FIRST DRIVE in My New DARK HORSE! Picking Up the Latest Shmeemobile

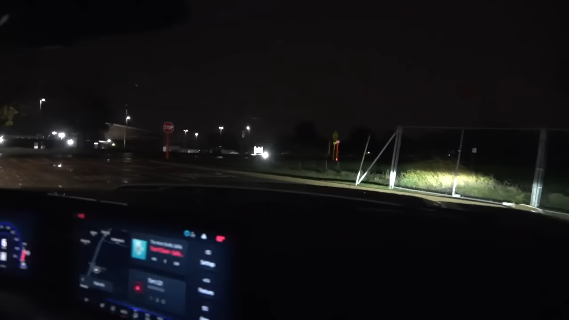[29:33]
And I am acutely aware that it is very wet and slippery here. In fact, without even going much on the throttle, yep, rear tires are lighting up.
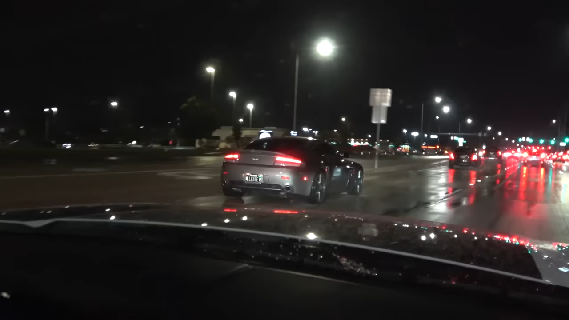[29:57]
Just in front, it's the Maserati.
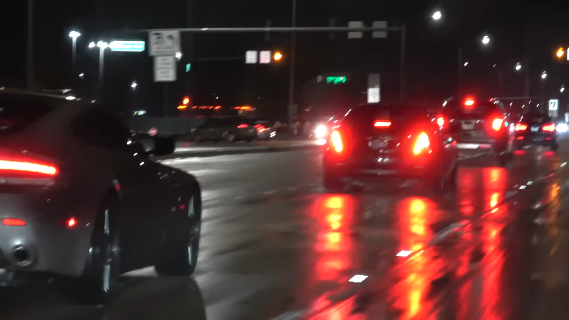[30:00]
And of course, we have the Dark Horse Mustang V8. I know it's dark.
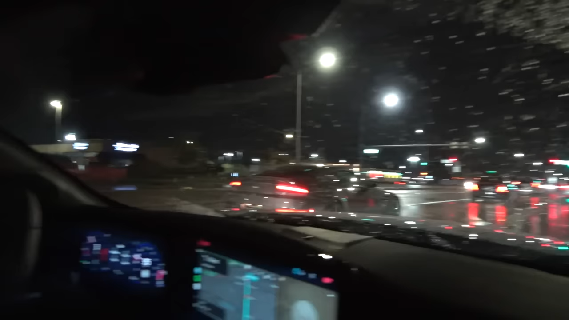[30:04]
I know it's wet. But still, this is a pretty cool little trio right now for our drive to dinner.